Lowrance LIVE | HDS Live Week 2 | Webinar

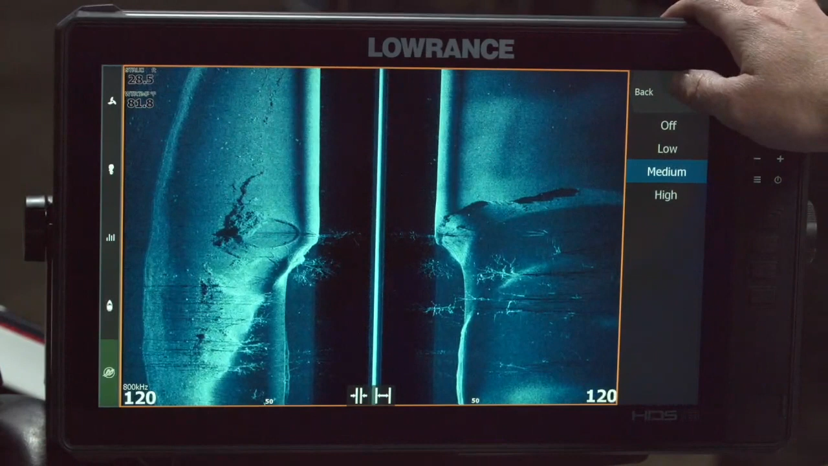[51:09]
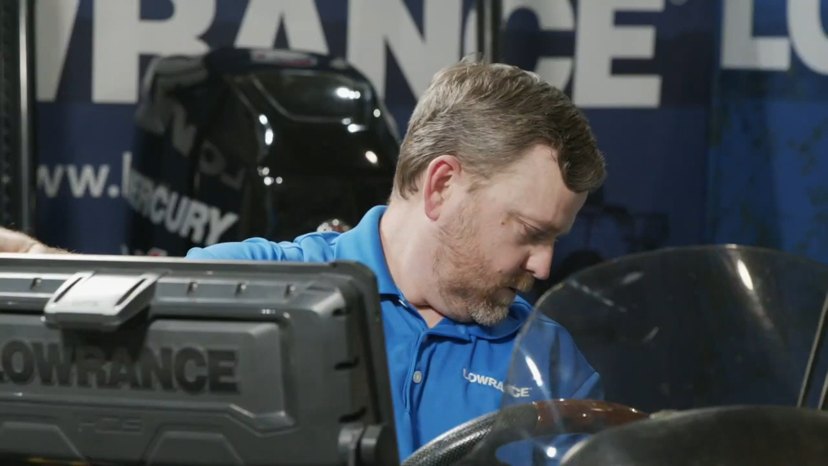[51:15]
Sorry, sorry. I just saw a question pop up that I'm not going to answer on camera. Yeah, and then the only other thing you can do in here is you can do one of the other kind of settings features that's nice and a lot of fishermen like is range lines. So if you go into more options on the bottom of your structure scan or your downscan page,
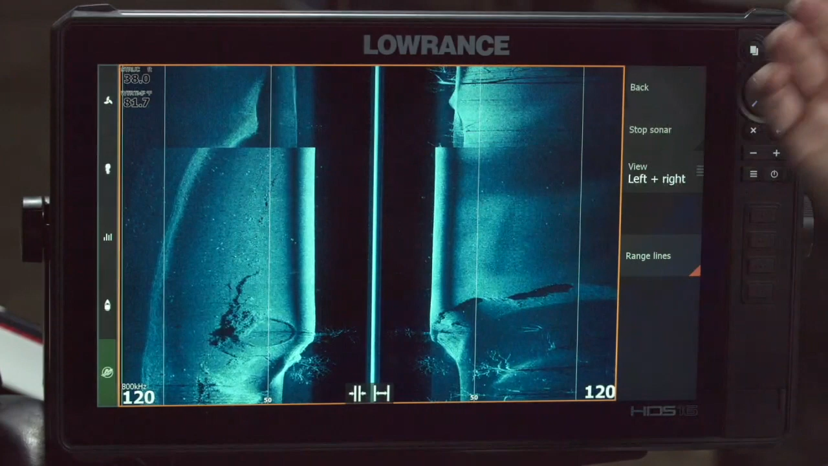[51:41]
you can turn on range lines, which just gives you indications without having to go, oh, that's 50 feet. You could say that's 50. That's 100. Just quick reference. Some people like them. Some people don't.
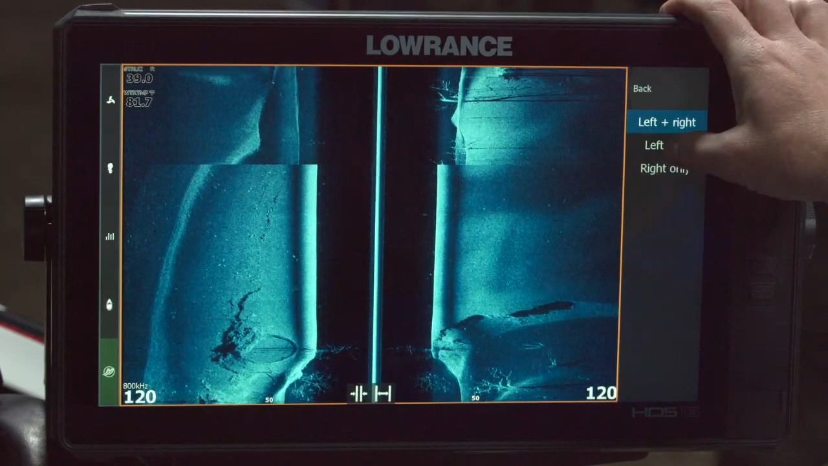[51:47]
If you're fishing just the left side of the bank and you want some more screen real estate, you could look at just the left side, just the right side. Or you could look at both.
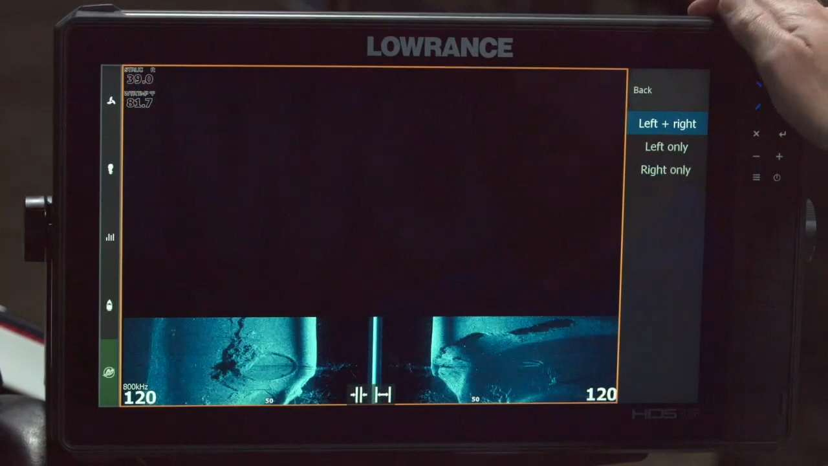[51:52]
Most people leave it set on both. Again, that's where I go back to loving this view.
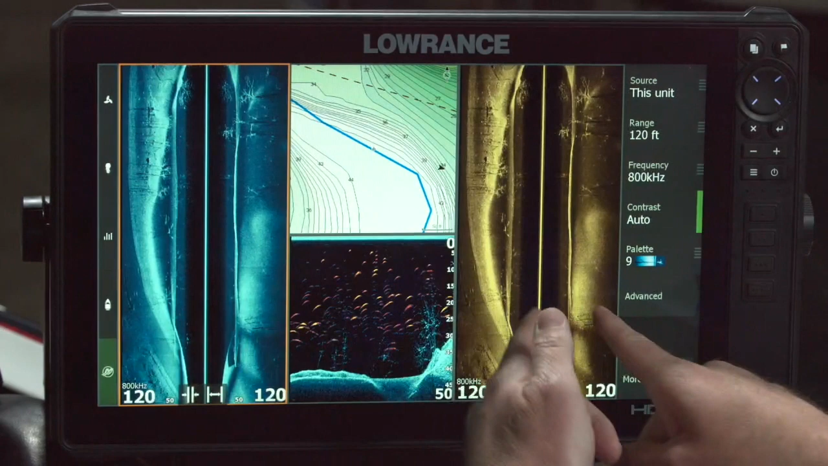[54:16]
All I have to do is go into more options, make this one left,
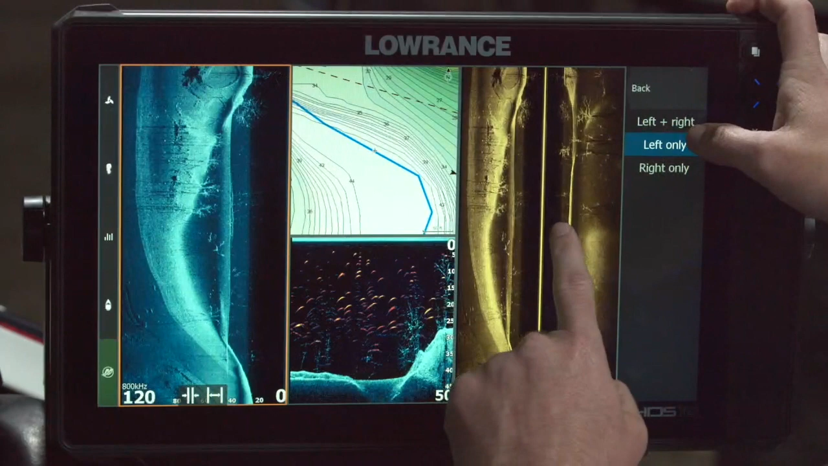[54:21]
go into more options on this panel, make this one right. I'll make the color palette match. And now I have my left on the left, my right on the right, my down in the middle, and my chart.
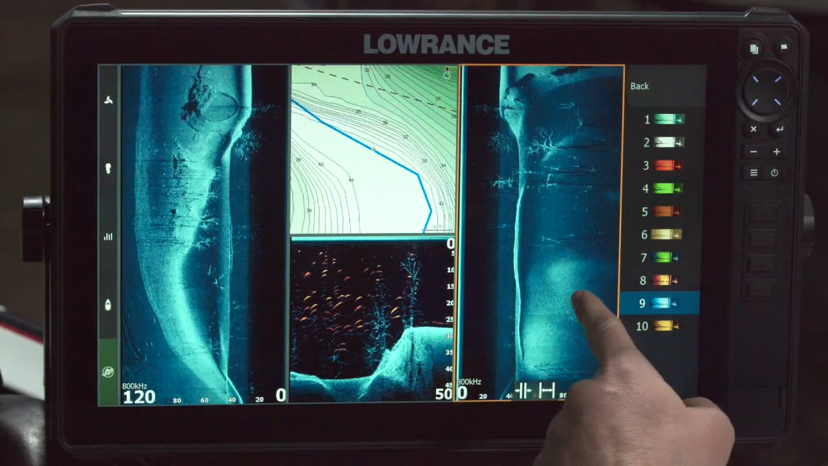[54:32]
So that's a view that we've added to these units. It is a super handy view.
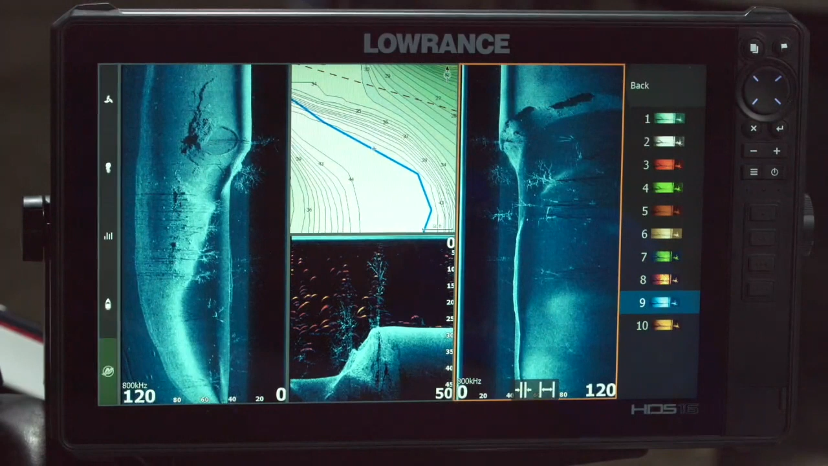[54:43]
We've got some questions on mapping, live mapping, and color map shading. We're going to cover those when we talk about mapping next week.